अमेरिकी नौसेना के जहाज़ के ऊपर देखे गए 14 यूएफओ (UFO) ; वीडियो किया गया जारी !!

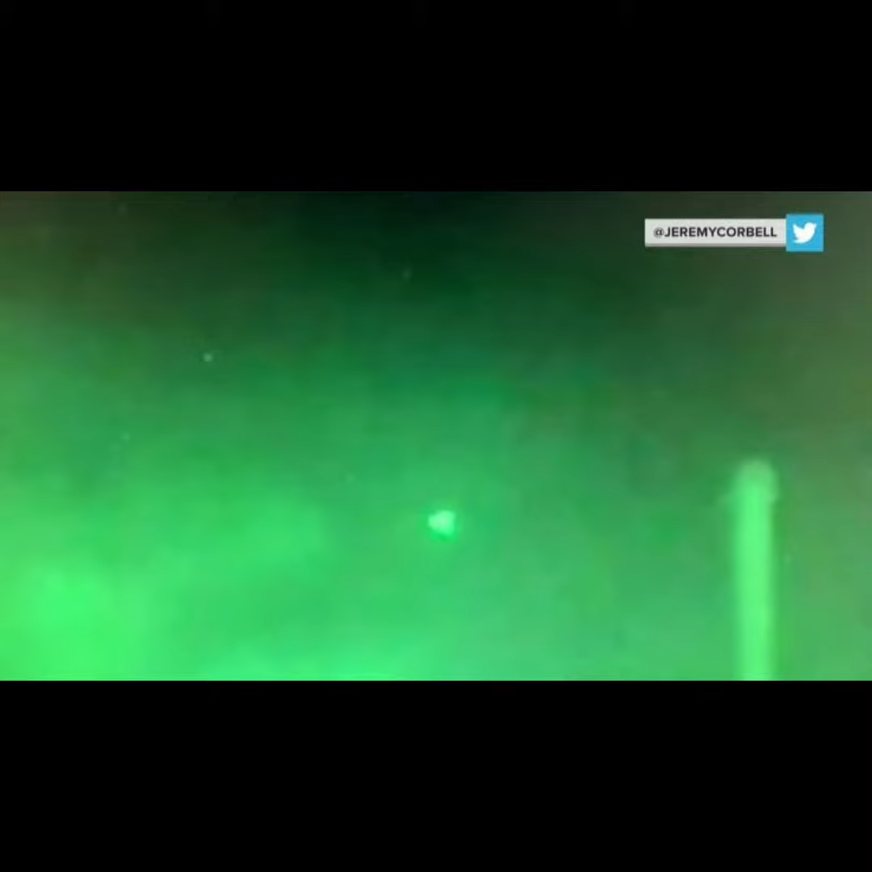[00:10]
के वीडियो बनाने वाले एक सक्स ने रेडार की फुटेज वाली दो साल पुरानी वीडियो क्लिप शेयर की
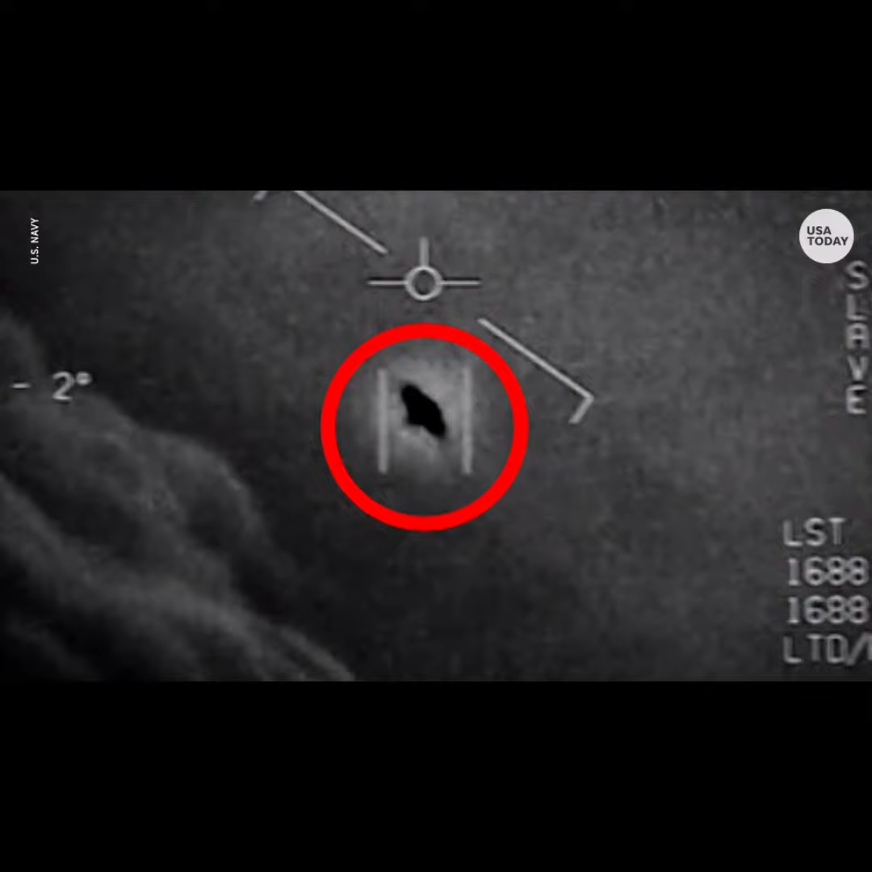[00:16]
है इसमें सेंड डियेगो तट पर अमेरिकी नोसेना के एक जहाज के ऊपर से
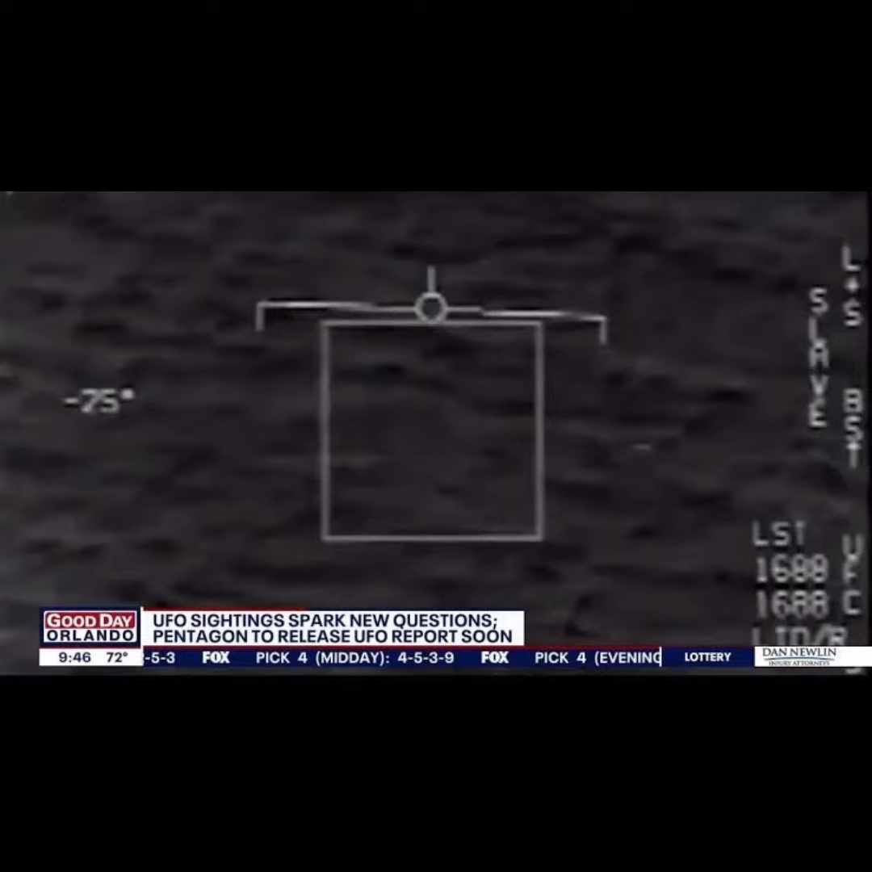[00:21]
कम से कम 14 अनाइडेंटिफाइलिंग अबजेक्स यानि की UFO दिख रहे है 2019 में USA रसेल के ऊपर दिखे UFO के सक्स के वीडियो को नोसेना ने सही बताया है